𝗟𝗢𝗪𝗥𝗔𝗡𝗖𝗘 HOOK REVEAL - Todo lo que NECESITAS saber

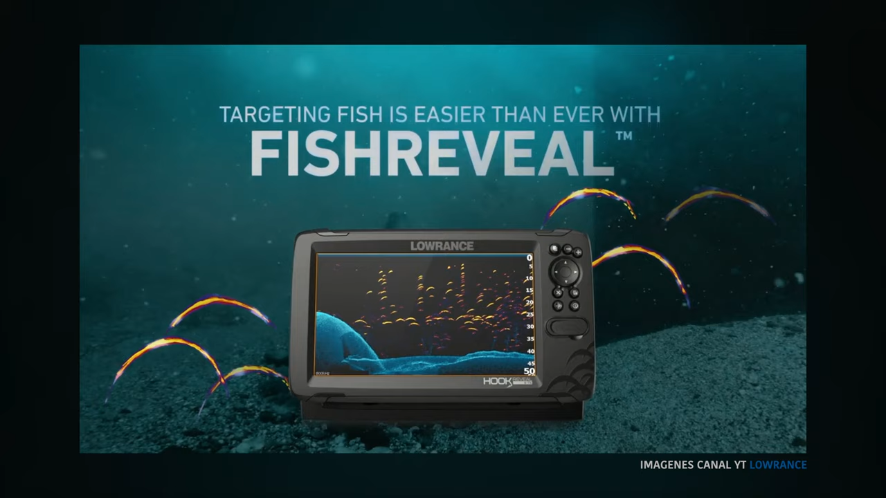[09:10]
Entonces vamos a tener en una misma pantalla los dos modos de sonda. Por lo que vamos a poder diferenciar con colores mucho más llamativos los peces,
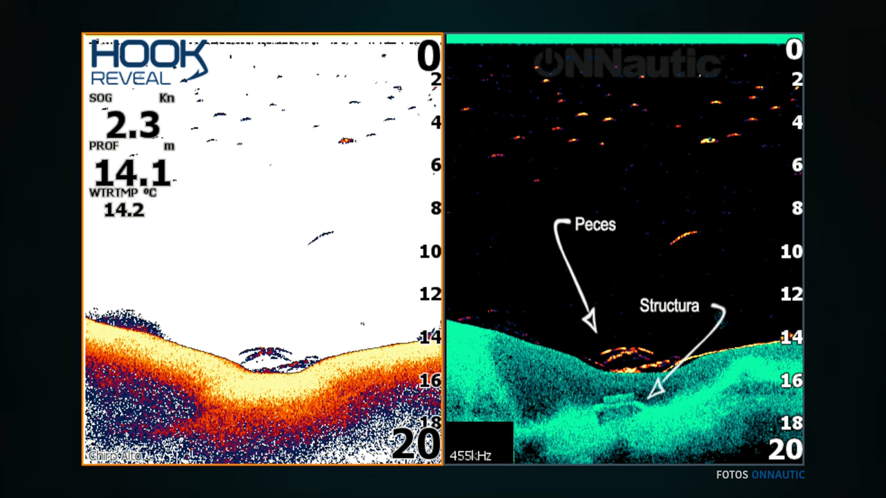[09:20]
On screen: depth 14.1 m, water 14.2°C, speed 2.3 kn
ya sean peces pasto, ya sean, pues eso, una bola de alburnos, peces más pequeños o depredadores grandes.
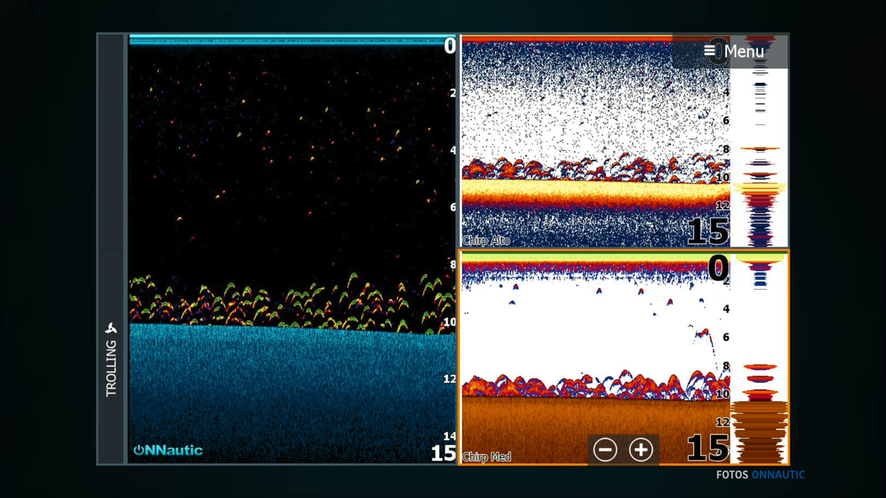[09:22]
Y vamos a también diferenciar con muy buena calidad el tema de las estructuras.
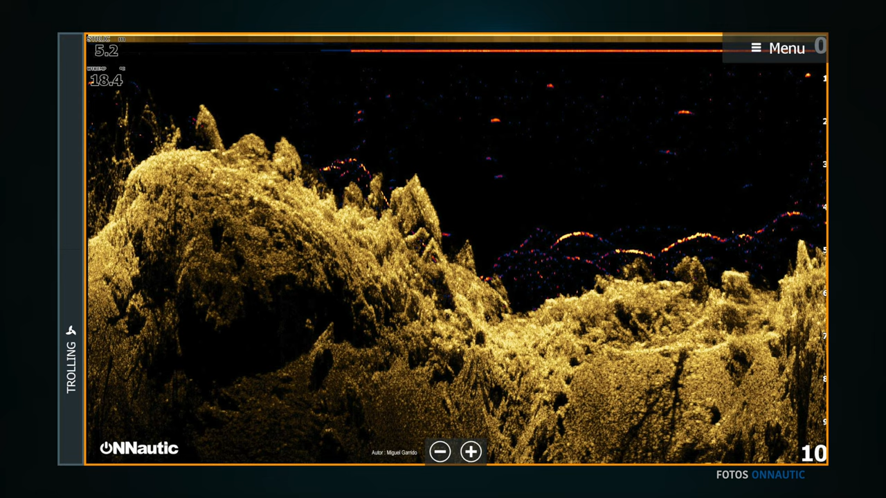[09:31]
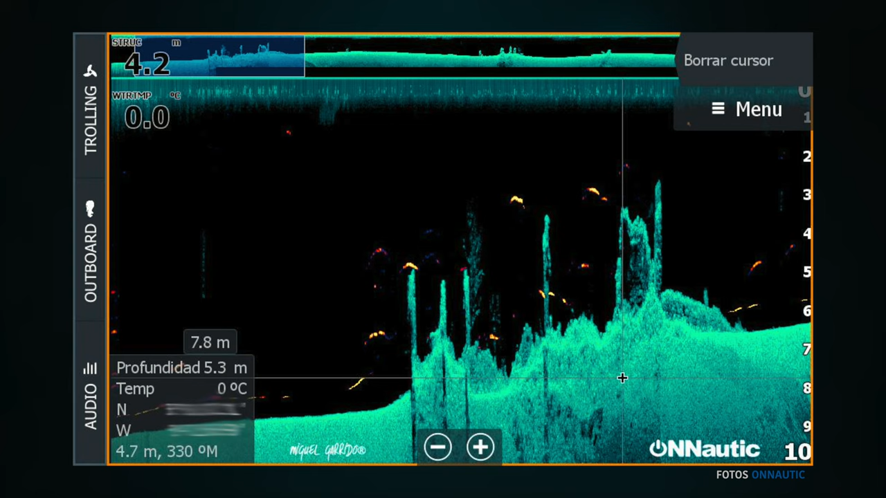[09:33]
Vamos a ver si están en un árbol, si están en una zona de estructuras de roca.
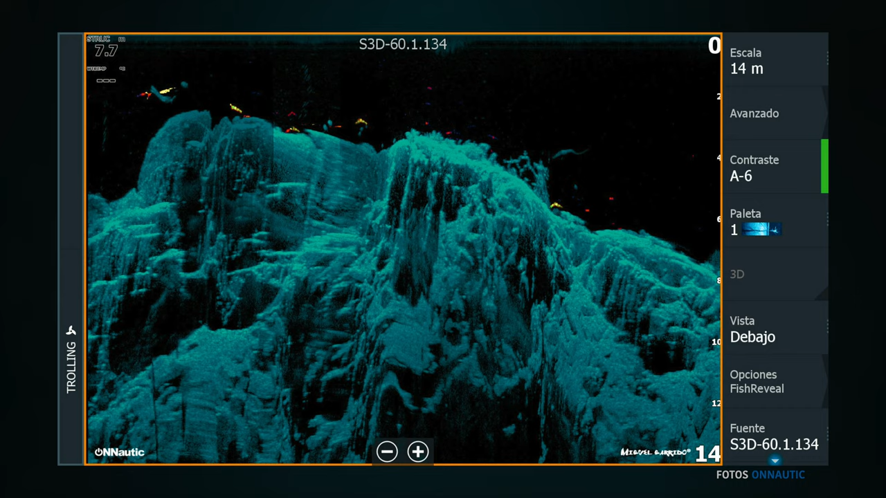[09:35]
Y esto nos facilita mucho la vida, porque no vamos a tener dos pantallas, sino que en una lo vamos a poder juntar todo y vamos a poder verlo mucho más fácil.
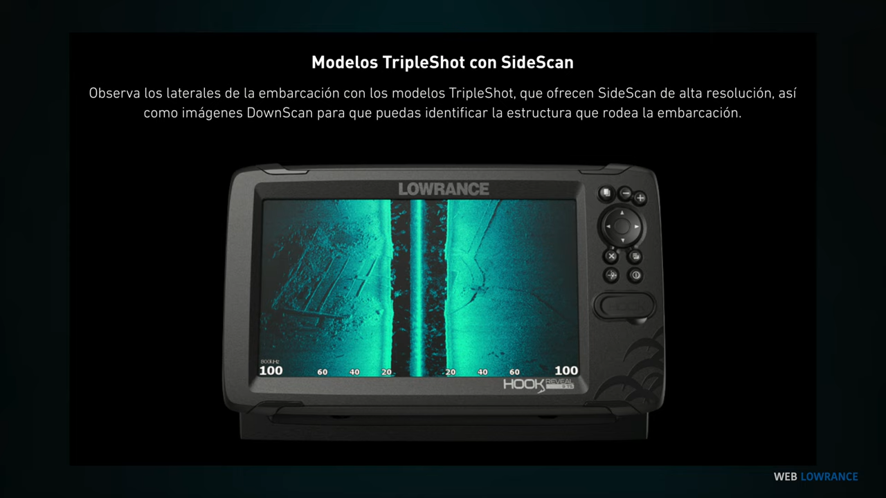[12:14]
para así poder tener una completa lectura
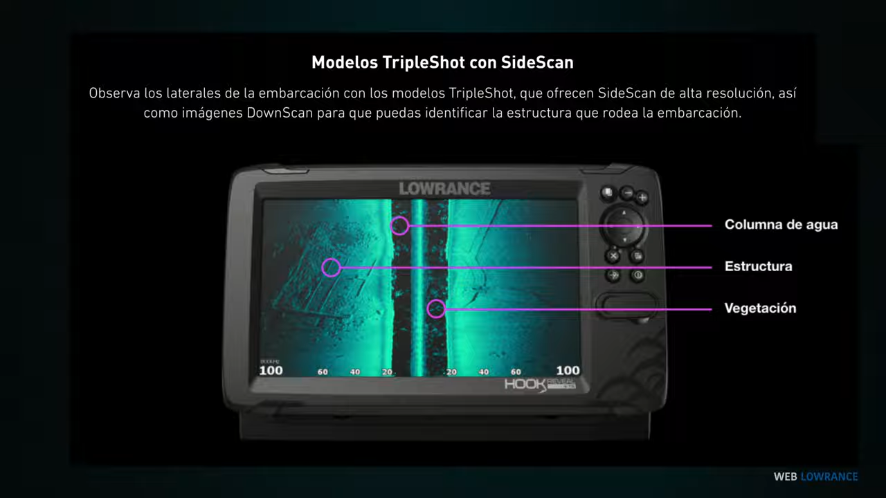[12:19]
del fondo partiendo de nuestra embarcación.